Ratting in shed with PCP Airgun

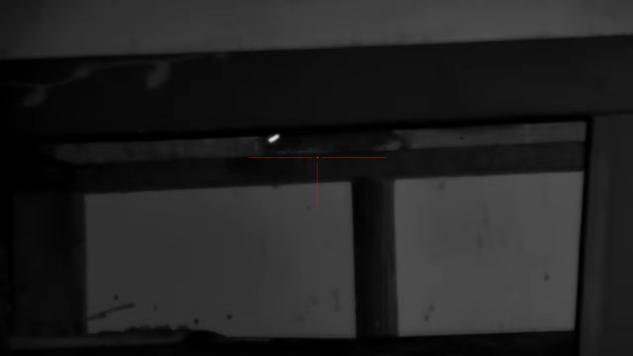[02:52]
And they usually come in on the top rafter there. And sometimes they'll come down onto the shelf. And that's usually when I'm able to make a shot. But you really just have to be patient and wait for them to stay still. And that's usually why I put bait there. Because they do come through there regardless of whether there's bait or not.